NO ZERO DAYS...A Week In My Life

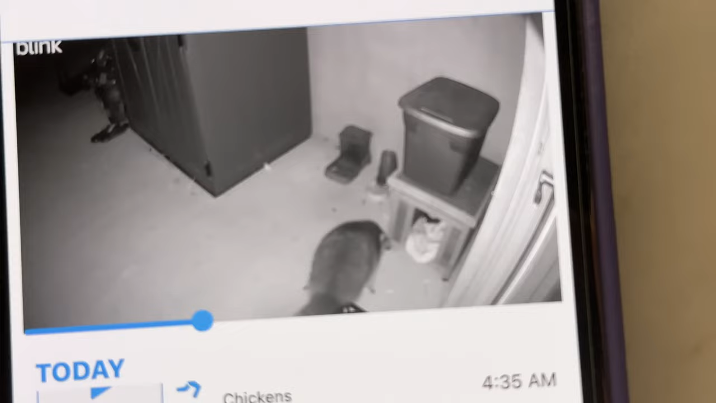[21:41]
Oh, no, thank you. I'm just coming for some food and water. Look at his tail. That's gosh. That's how you tell it's a raccoon.
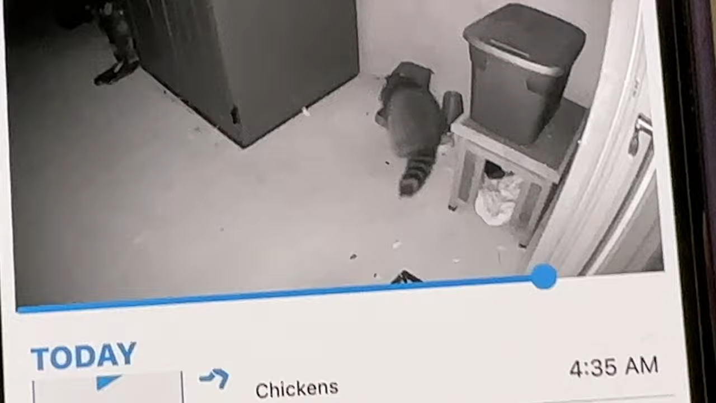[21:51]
Yeah, there he is. He looks like a chonker. He is a chonker because he's eating cat food. He scared her away in the one clip. Look at him. He's like, I know there's cat food in here. The tote full of cat food? Yeah, I'm going to have to put that into the locker out there. He's really desperate.